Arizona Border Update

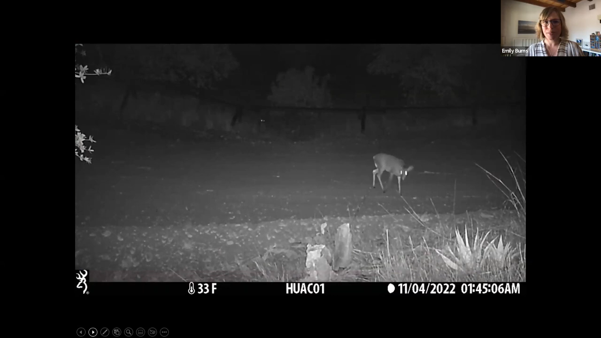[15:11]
Here we have some deer. You can see the eyes in the distance from an animal in Sonora following slowly its friend into the U.S. here. Next slide. And this was a really interesting one. Hunting.
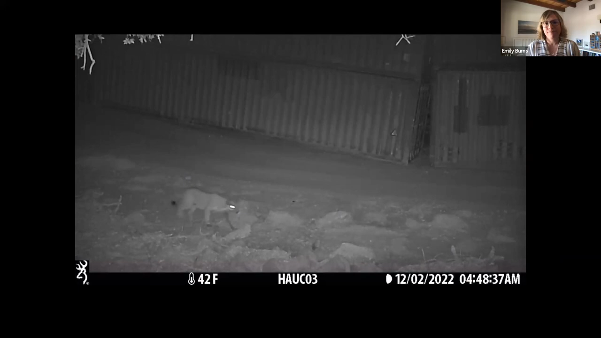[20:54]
All right, so this is a mountain lion that came through and was exploring the habitat after the shipping container wall was installed. And we did see the mountain lion about six weeks ago checking out this area. It was picked up on several cameras. So it just for us really emphasizes the fact that this is a real habitat change. This is a true and significant barrier even with the gaps that were in there between them. It does change the dynamics of where animals are moving. Next slide.
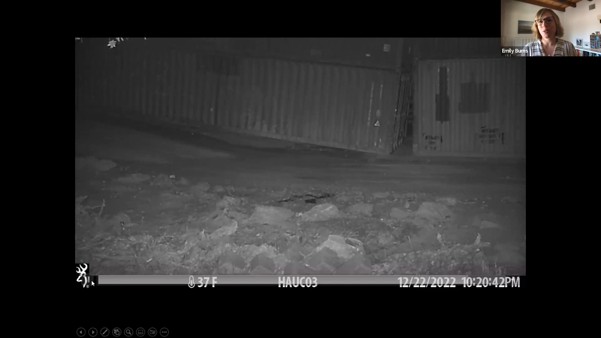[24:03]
and so this pair was having fun running around underneath them and through them. Next video.